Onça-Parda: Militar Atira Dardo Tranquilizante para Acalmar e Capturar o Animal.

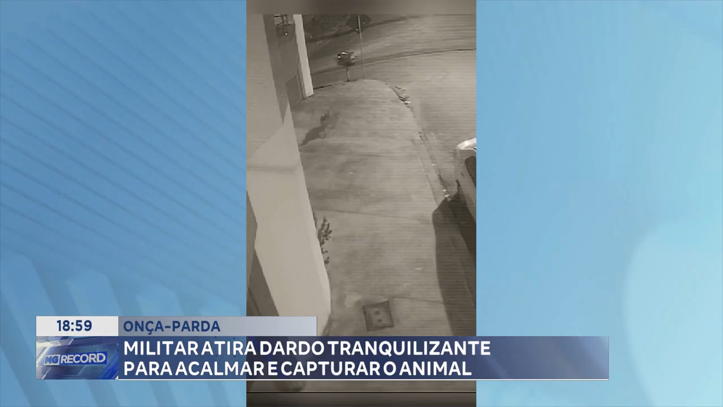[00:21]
Imagens registradas por câmeras de segurança mostram a onça parda circulando por ruas do bairro Parque Caravelas, em Santana do Paraíso.
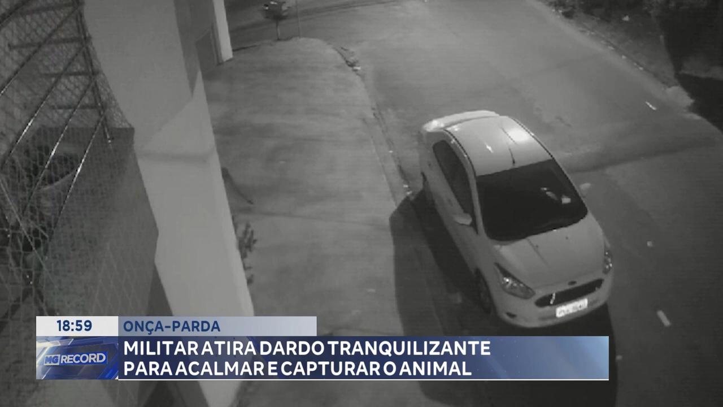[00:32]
Caminha de um lado para o outro até entrar em uma área de vegetação.